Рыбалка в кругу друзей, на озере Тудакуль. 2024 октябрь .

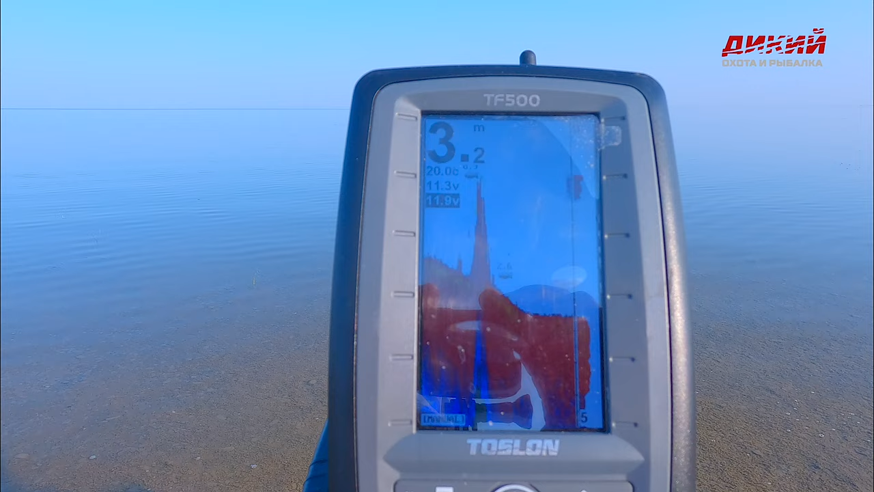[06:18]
Дмитр, да, здесь? Она же. Мы решили сбросить, ребят, на 3200. Вон рыба есть. И сколько метров? И вот на дне рыба, и сверху рыба.
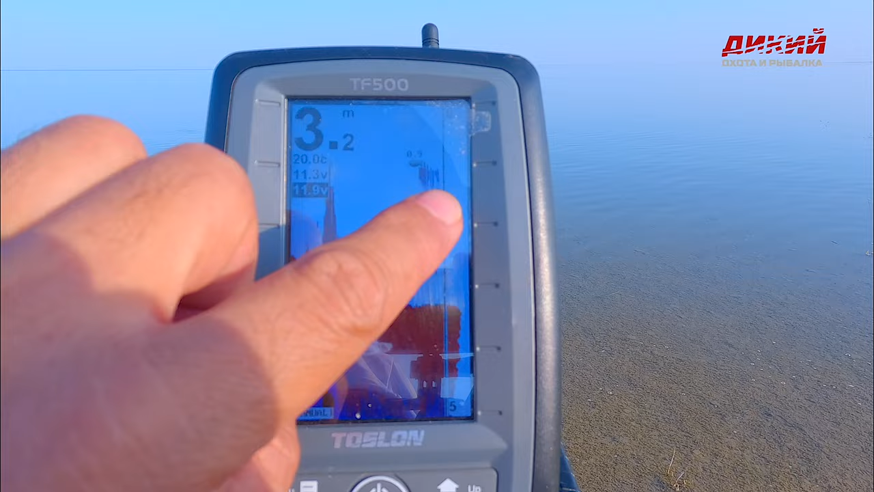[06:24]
On screen: depth 3.2 m
И вот тоже рыба пошла. 100 метров. 100 метров. Курмичку, джагда, когда хора. Да, не. А, бу***, любую рыбу мы видим чем-то. Бля. И... А? А, хаусит, хаусит. Есть, да, кидай конька.